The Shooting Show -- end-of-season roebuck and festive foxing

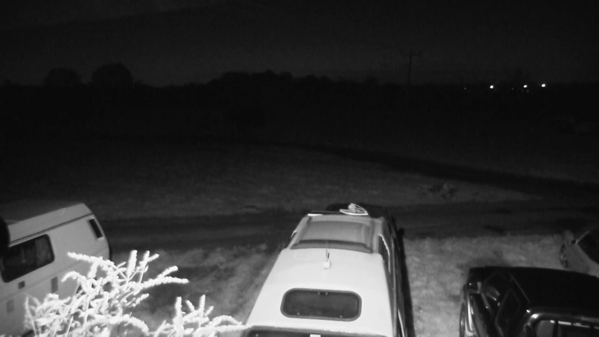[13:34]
Yeah, it's a strange thing. You don't have to always bite them to kill them. You know, he can frighten them to death.
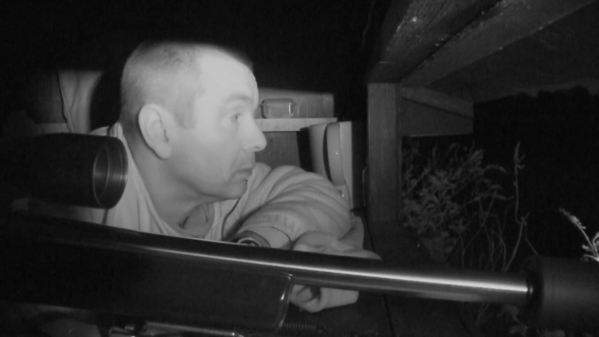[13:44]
You've got a full moon which is quite useful so that'll enhance the light a bit for the scope
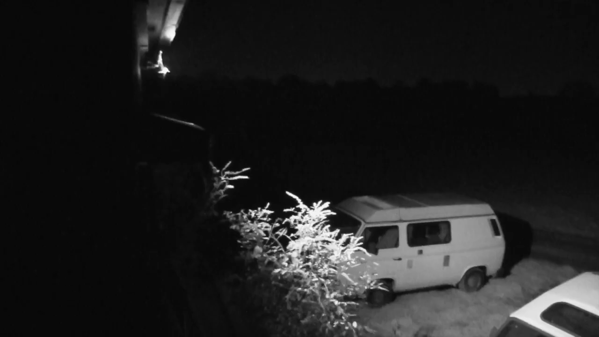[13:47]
and you've got a little 120 floodlight out there just going across to give you a bit of ambient light but it sucks in nicely in the scope to give you full, you know, clarity and vision.
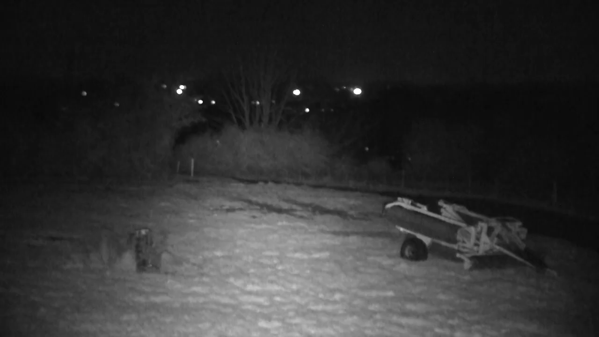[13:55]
So it's a good safe shot. In the pitch black there, all you need is just the eye to be
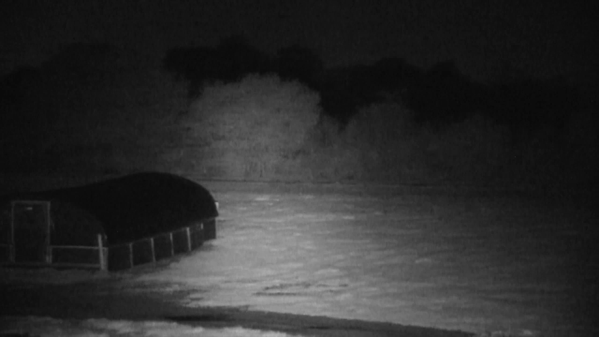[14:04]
looking this way of the fox or any animal and you get an eye shine straight away and
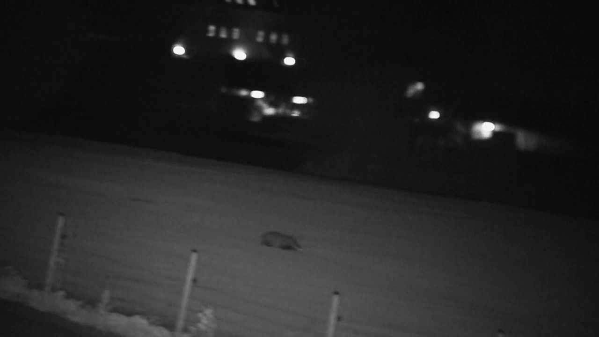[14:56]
in the snow, loads of foxes or sometimes you see one or two and other times you sit here all night till the morning nothing. The first fox come directly in from the hedge in front about 140, 150 yards and then his eyes just disappeared.
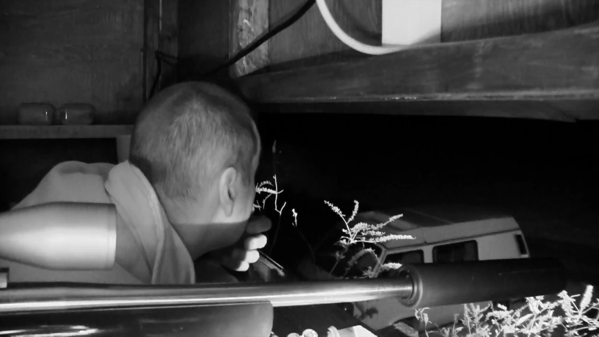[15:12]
He just shut off. I think he slipped away left-handed and I think as I sort of gave a couple of squeaks to get his attention, I think you picked him up with a camera more or less the same times I found him with a scope.
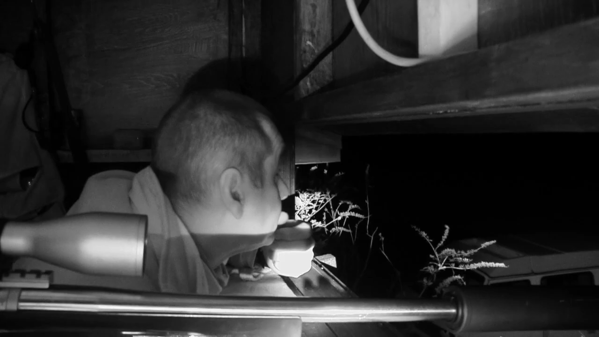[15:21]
You could see him coming in nice and clear broadside. We've got a full moon as well tonight which has topped up the light gathering a bit out there.
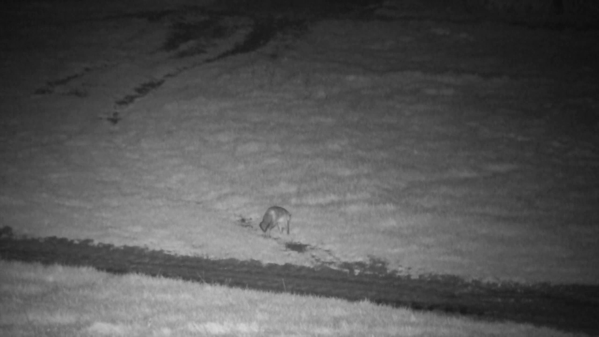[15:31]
But no, once he got downwind and he got the squeak, he got the better of him, he had to come and have a look and then he picked up that wind of that scent line, what we'd got out there, and just come straight in within six inches of the bait. Directly in front he was a straight forward shot at 60 yards.
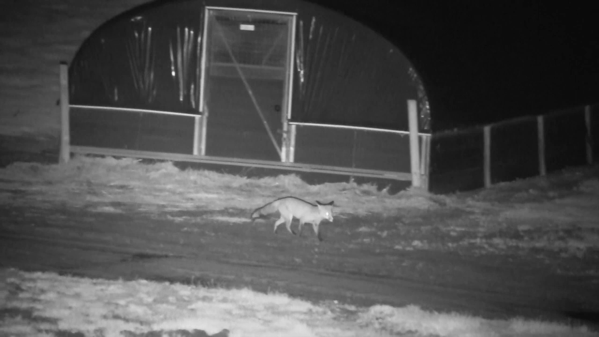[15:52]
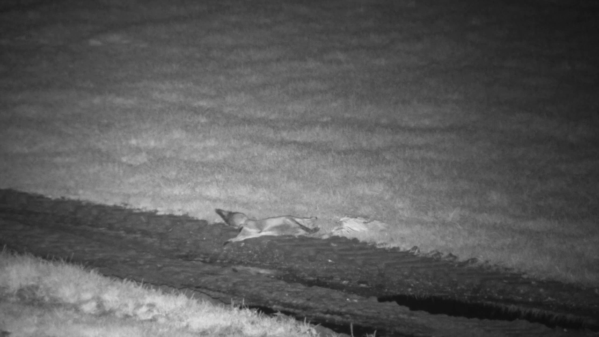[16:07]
Reloaded straight away, covered the shot, make sure he's not moving at all, stone dead first shot, perfect.
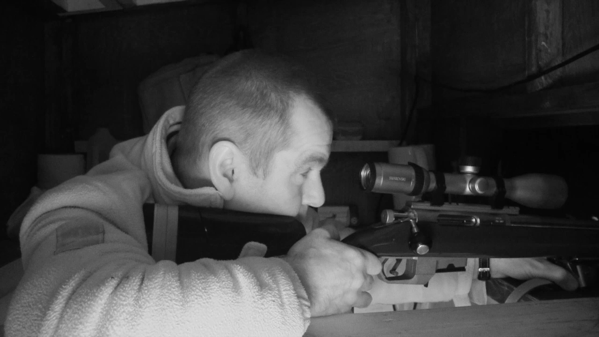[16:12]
But yeah, I think it was good to get that one because if he's going up the top end there's all sorts of sheds up there and turkeys up there. I think we could be in for another one to be honest.
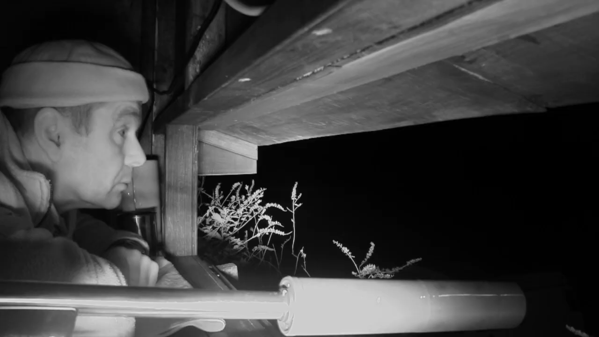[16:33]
And then the second fox was a strange one also, that came through the gateway and went round, looked like it was going to come in.
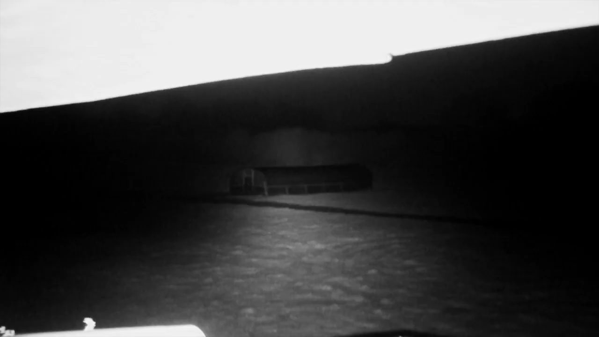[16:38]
Also gave that a little squeak to see if it would pull on.
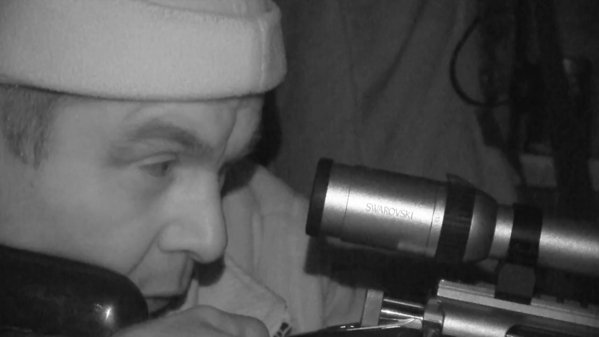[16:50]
It didn't, it disappeared behind but I think I said to you that I reckon for long it would come back in from that side, very cagey that one.
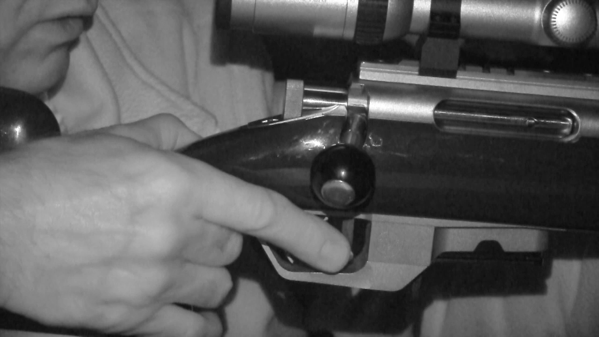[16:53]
But it did and it's carrying a serious limp, that fox.
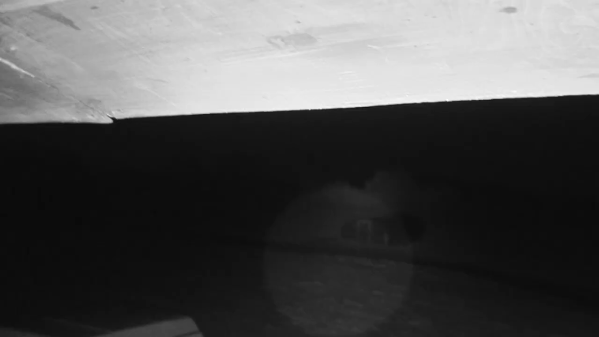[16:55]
So we let that more or less up within five or six yards of the other one.
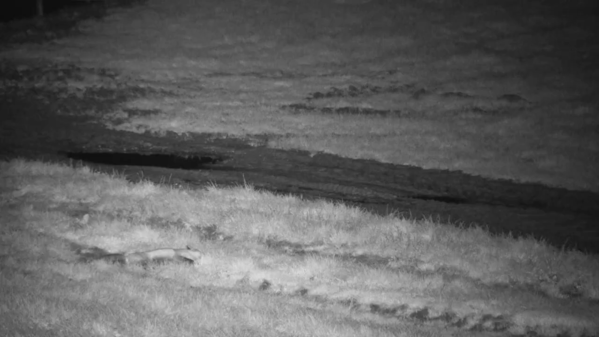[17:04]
And so I went a bit quick on it for you I think, but I wanted to get the fox as well. I was a bit concerned it might panic with the other one laying there and fly off.